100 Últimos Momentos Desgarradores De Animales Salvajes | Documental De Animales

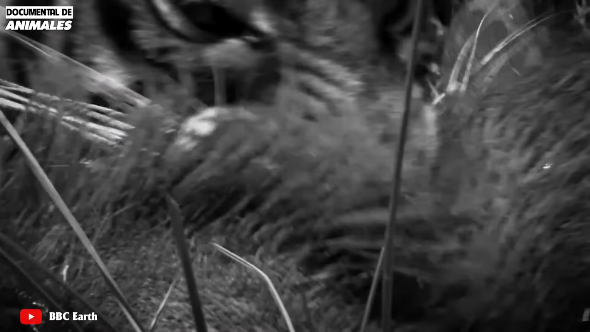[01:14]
Con garras flexibles cuando no están en uso, las garras del tigre se retraen hacia adentro.
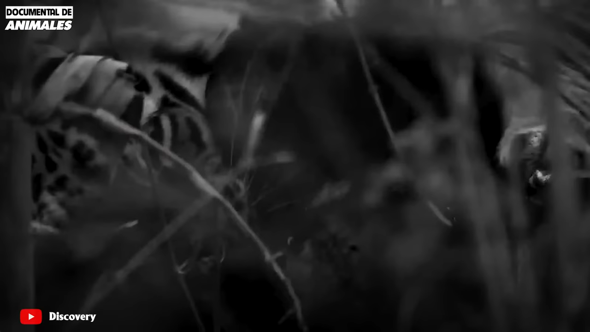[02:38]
En una fracción de segundo, este gato asesino salta de su escondite y hace esto un golpe mortal en la nuca de su presa antes de comérsela.
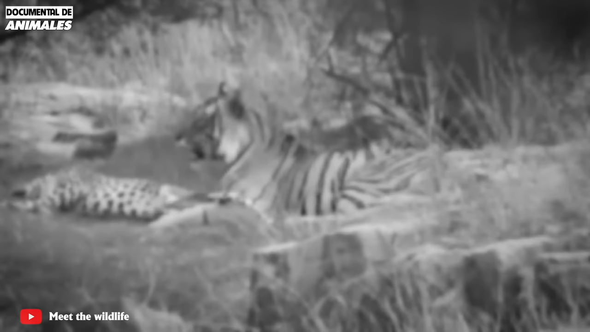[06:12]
Pero en comparación con este notorio depredador, solo pueden aceptar el destino de convertirse en una comida.
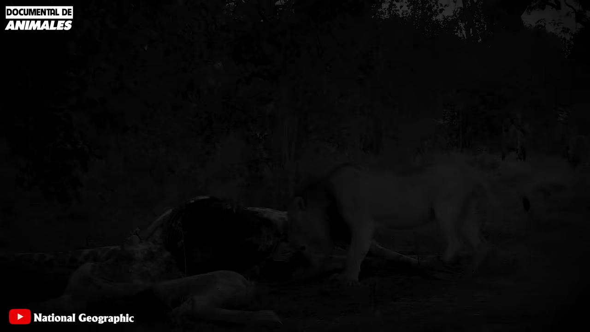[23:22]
Aunque las hienas a menudo pierden estas peleas uno contra uno, no son fáciles de derrotar.
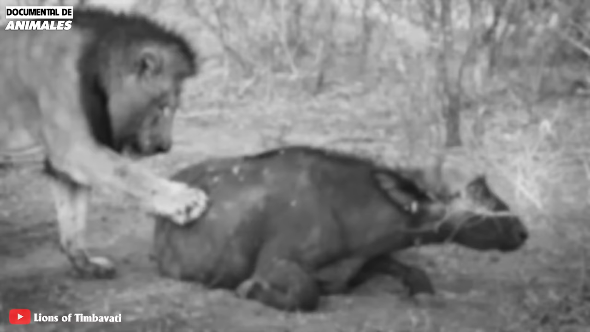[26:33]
Es un búfalo perdido de la manada. Sin dejar escapar la oportunidad, el león macho se apresuró a atacar. Le tomó mucho tiempo derrotar esta presa.
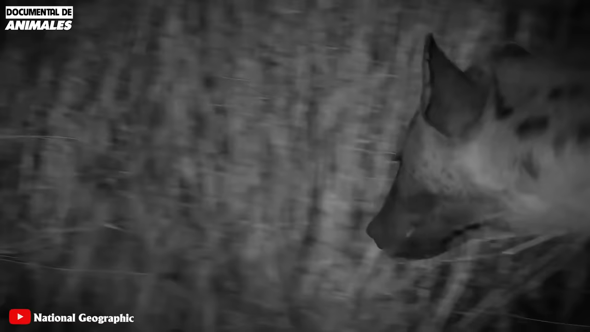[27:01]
Quizás el olor a sangre los atrajo. Las hienas se apresuraron constantemente a perseguir al león para obtener el cadáver del búfalo. La gran cantidad de leones machos de hienas estaban demasiado cansados para atacarlos.
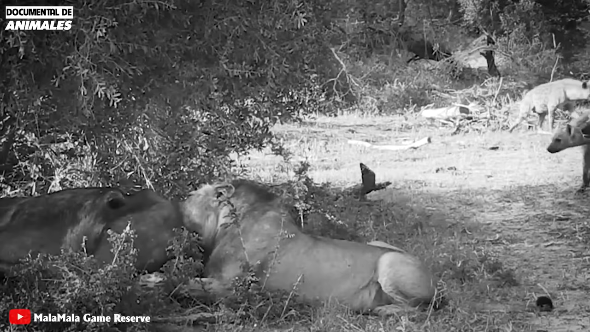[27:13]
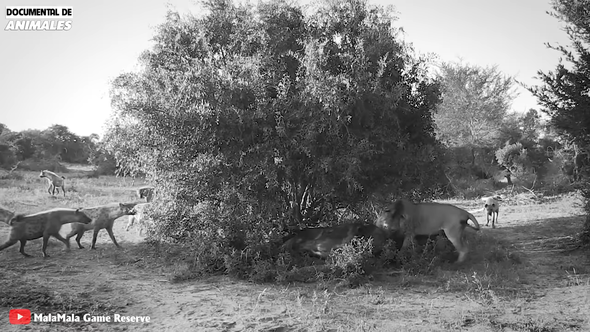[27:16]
Decidió intentar comer un poco antes de irse, pero las hienas no permitieron que eso sucediera. Algunos de ellos se turnaron para atacar.
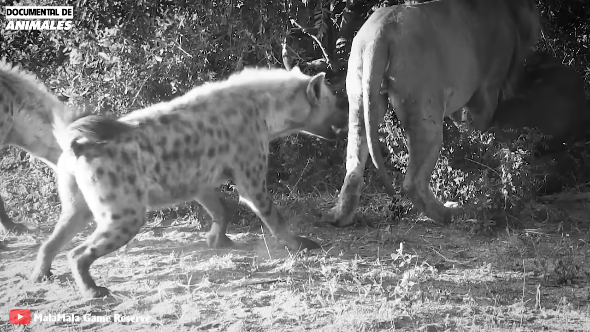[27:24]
Uno de ellos mordió la cola del león para sacar al león. La fuerza de mordedura fue tan fuerte que la cola del león se cortó.
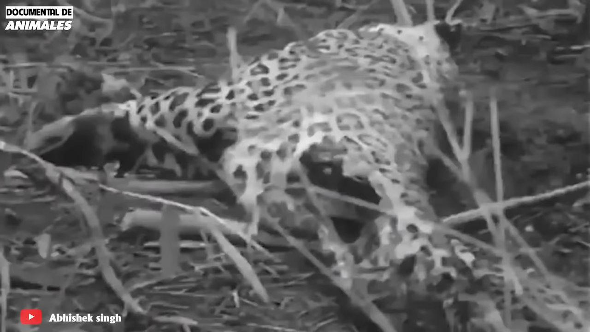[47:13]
dejando que el cachorro de leopardo sea asesinado y devorado por el tigre.
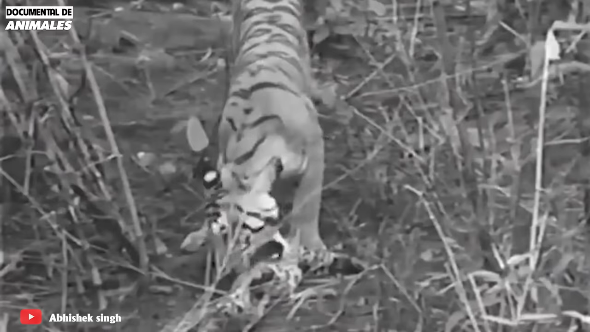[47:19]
Incluso si la madre leopardo no huye, no tiene ninguna posibilidad de escapar.